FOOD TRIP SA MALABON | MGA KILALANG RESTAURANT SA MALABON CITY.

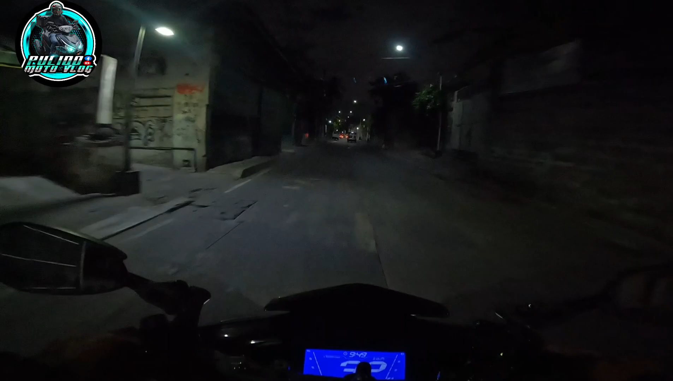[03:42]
at ito na naman ang master garden mga kapulido
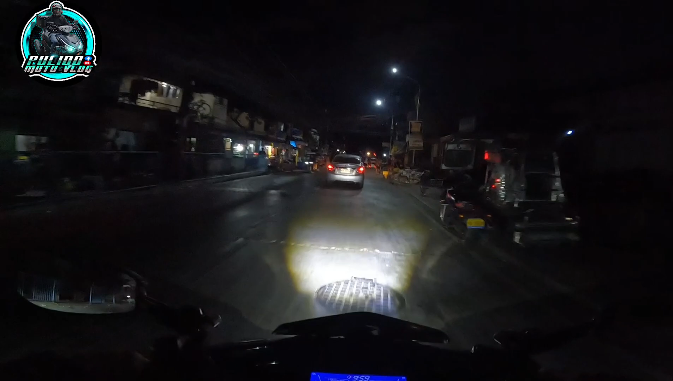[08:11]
ano pa itong iba dito dami dito mga kapulido dito lang ito sa BNR kaya hindi kayo magsasawa dito sa malabon mga kapulido pag dito kayo maghaponan kasi ang dami yung pwedeng puntahan ng restaurant itong pagbaba natin sa tulay may mga banda rin dito mga kapulido yan ito dito
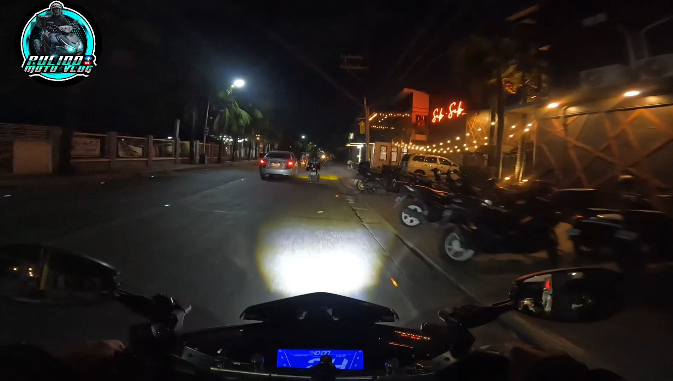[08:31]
dito sa mga salusalo mga kapulido ito yan dyan malaki ang area dyan mga kapulido dyan sa loob yan salusalo na yan may mga banda rin dyan dito lang yan sa itong kahabaan itong kalsada na to
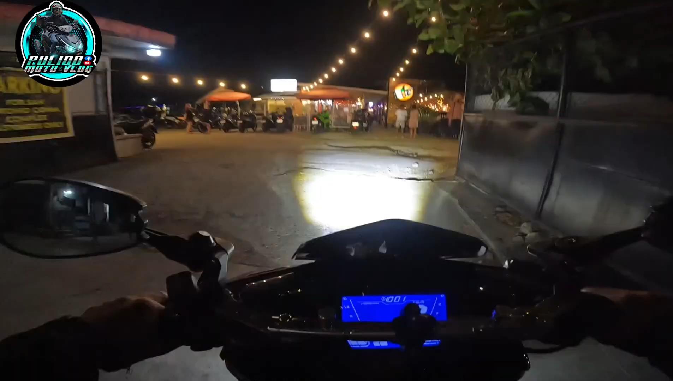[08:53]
guson ang dami din dito mga kapulido pwede rin kayo mamili dito mga kapulido kung saan nyo gusto dito
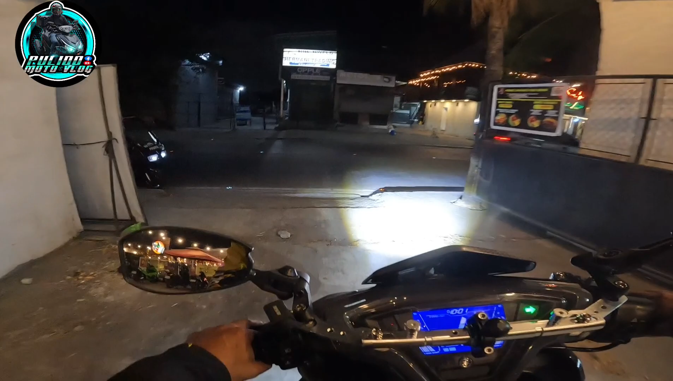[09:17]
kaya di kayo magsawa kasi halos dikit dikit mga ano dito mga kainan dito at
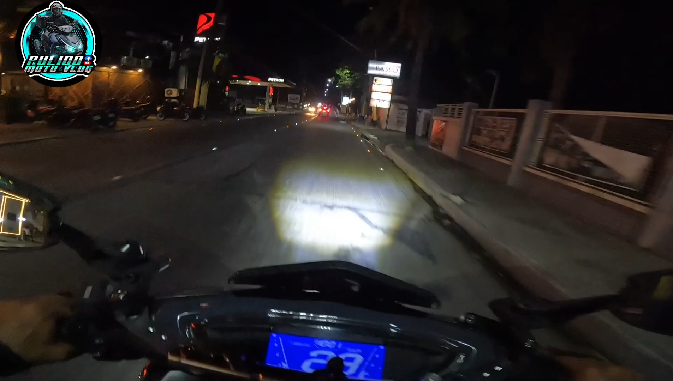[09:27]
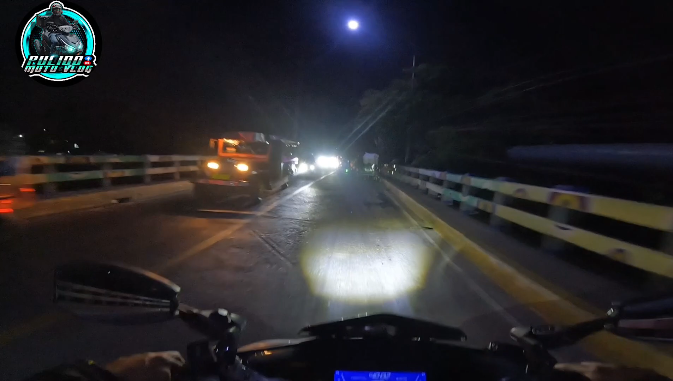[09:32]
babalik tayo mga kapulido sa bandang sa bandang kaliwa tayo kanina ngayon dito naman tayo sa bandang kanan o dito naman mga kapulido ito dito sa bandang kanan ito sa may maliit tatulay ito naman ang steakside yan matagal na restaurant na rin itong mga kapulido itong steakside
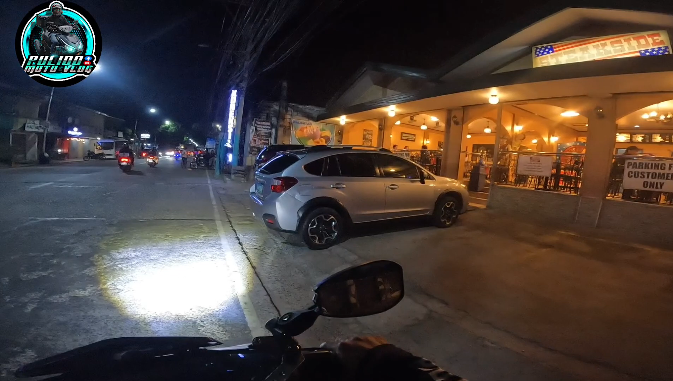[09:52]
tapos hindi kayo mamulima sa parking kasi may sarili lang parking at marami din mga minun yan mga special minun din nila dito lang yan sa steakside ok derecha tayo
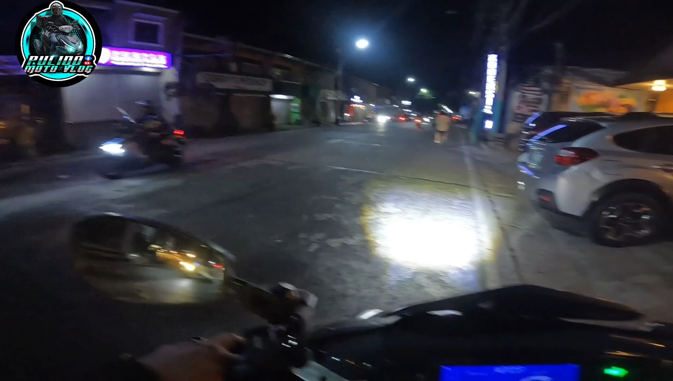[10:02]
at pupuntahan din natin mga kapulido ang bago bukas na kainan dito sa baritan malabon lutong bahay sa mga kapulido at presyong masa
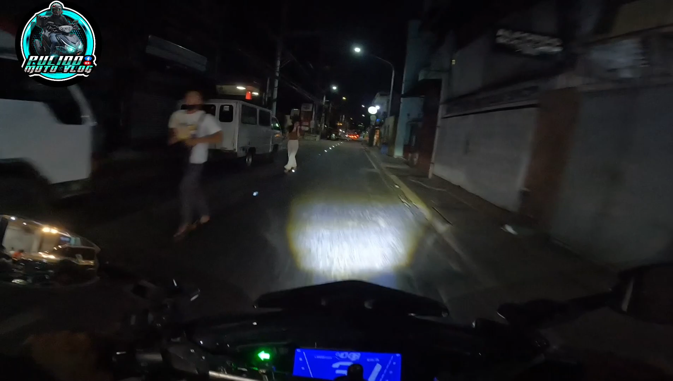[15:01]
dalawang bagong bukas na restaurado mga kapulido yun ang nabukod mga kapulido yung dalawa na yun dito sa malabon medyo may kalayuan sa dulo ng dampalit mga kapulido pag pupunta kayo ng ubando magdadaanan yun yung dalawang restobar na yun madali nyo lang tumatuntun mga kapulido pagbaba nyo lang tulay ng
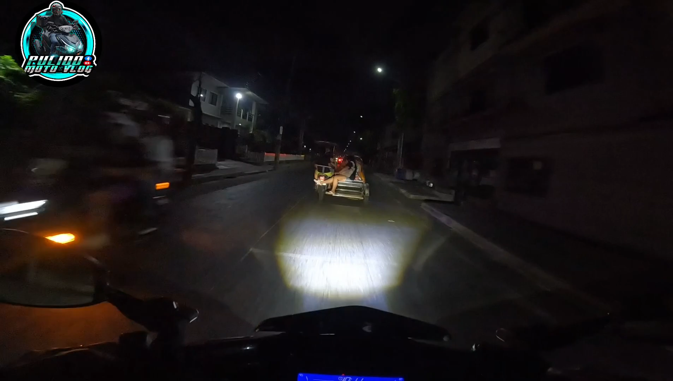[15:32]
dampalit derecho lang kayo mga kapulido malagpasan nyo lang itong simbahan ng dampalit yan pwede rin kayo dito mag inuman may mga baanda rin sila dito mga kapulido ito ang food cycle
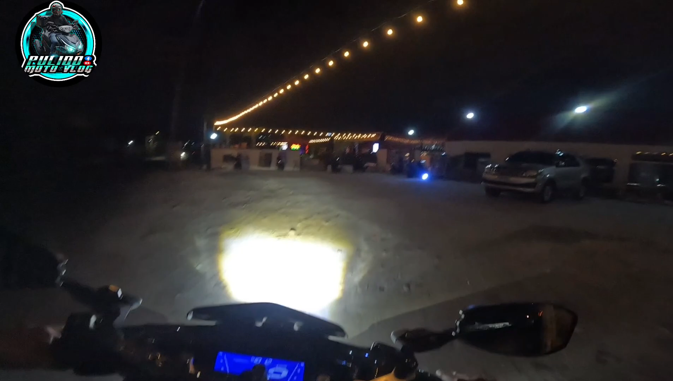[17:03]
ito naman ito may banda rin ito dito mga kapulido yan o